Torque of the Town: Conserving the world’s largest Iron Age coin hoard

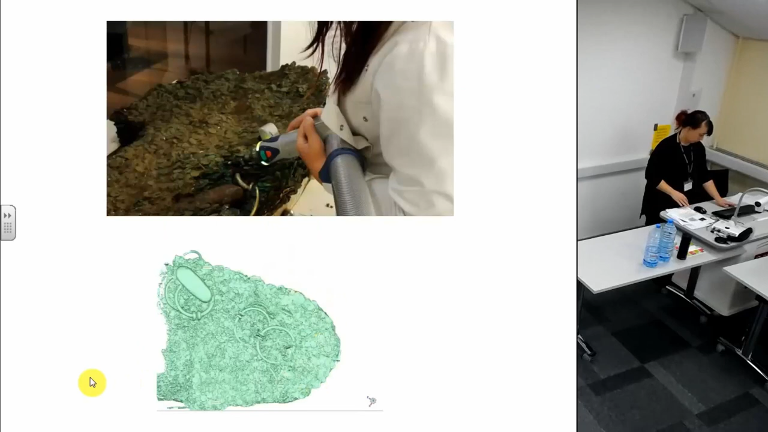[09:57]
One of the main reasons for scanning it
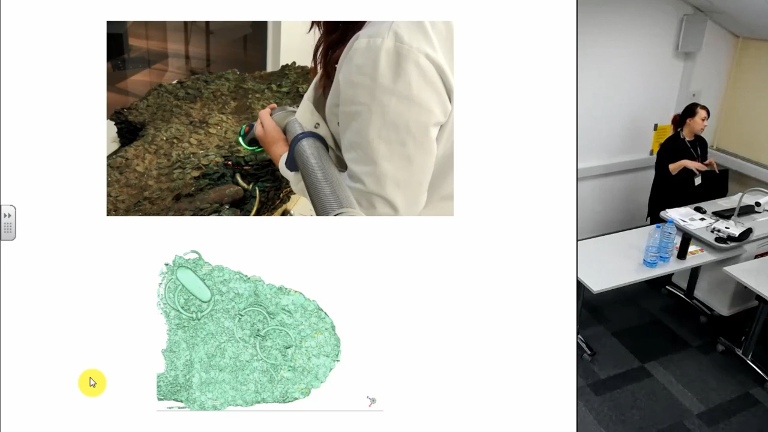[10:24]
We were also able to record every object in situ just to help our understanding and before any object was removed we did a 3D scan of that object in the surrounding area just to see how it was positioned in the hoard and any other objects that it was directly related to. The video that was playing as I was talking just shows how we were collecting the data and there's a screen grab of the geomagic software so it just shows us the view that we had
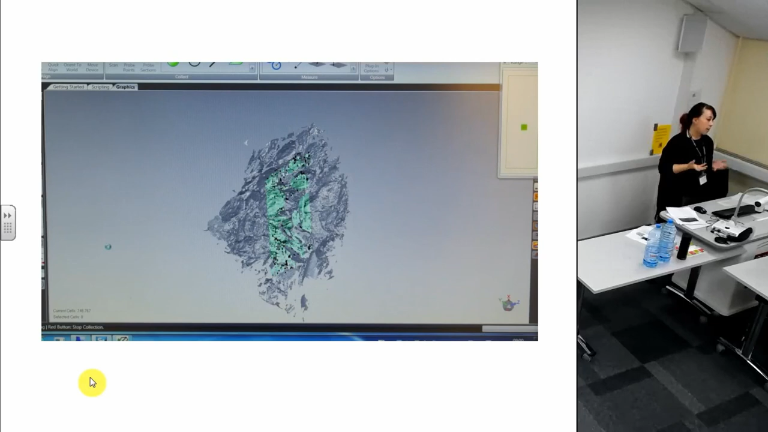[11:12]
We were able to rotate this image so that we can see any gaps in our data and go back over those areas to try and get as good a resolution and picture as possible. We also took digital photos at every stage so we could add texture onto our scans as well so we scanned it before any coins were removed and then again after a few months this object started to appear and we always took images to go with those scans. So to do this all of our raw data was converted into the polygon mesh and we were able to fill in any of the smaller holes that were in our data to try and get a complete picture.
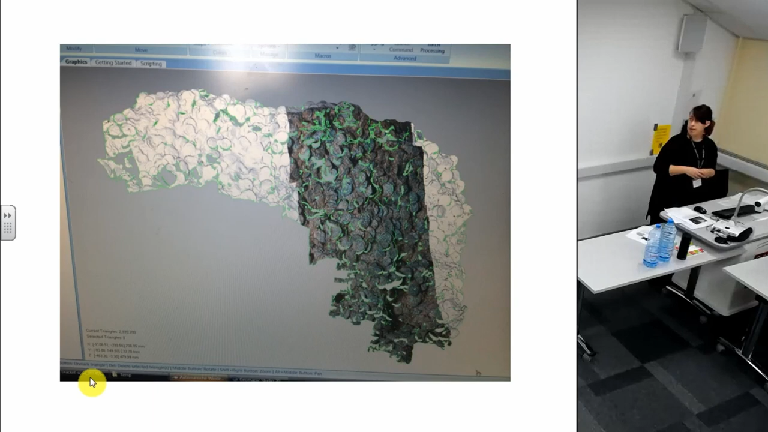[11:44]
To overlay the photographs we had to split the screen so you'd have a scan on one side and the image on one side and you'd have to try and directly match the coin on the image to the coin on the scan so as you can probably imagine it's easier when we had objects because you have to do about 10 points on each overlay picture properly.
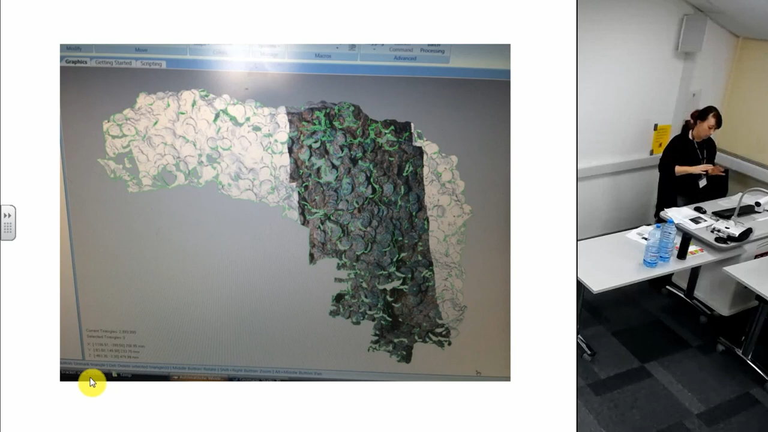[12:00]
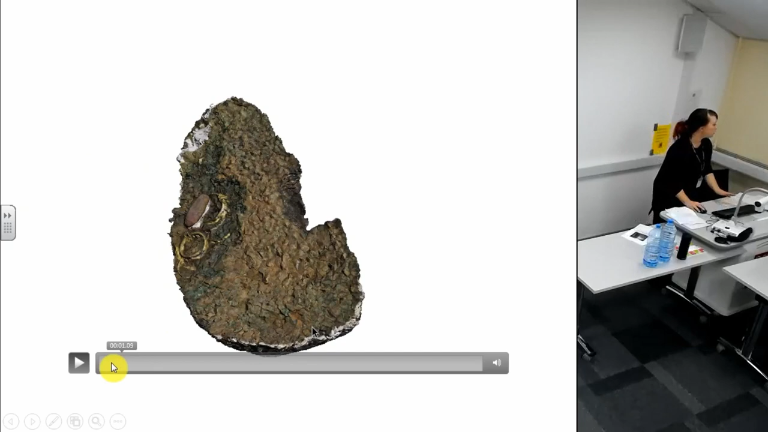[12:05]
This video is the closest that we have to a complete scan at the stage but with 69 plus coins we did have our hands full a little bit.
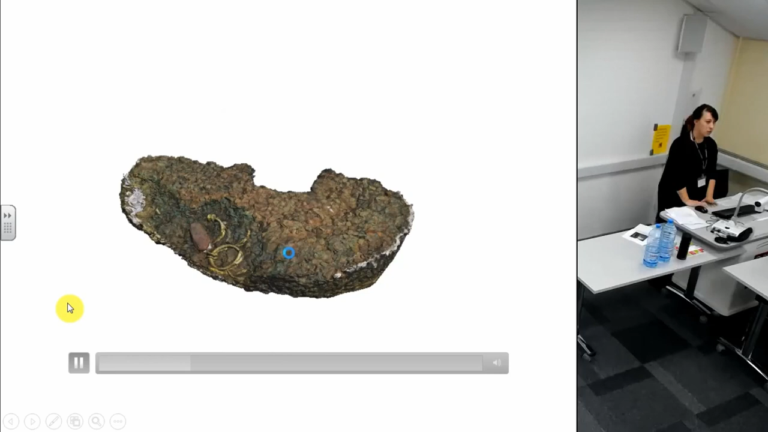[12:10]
The great thing about laser scanning it in this way is
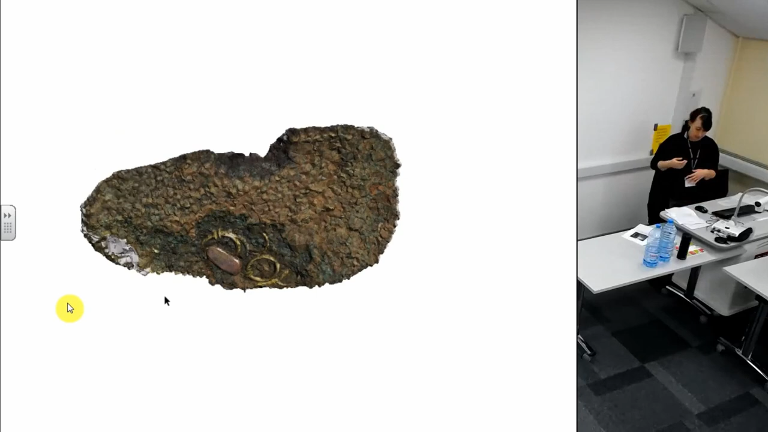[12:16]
that it's now stored in our archives so we have all of the images and all of the scans it's definitely something that we can work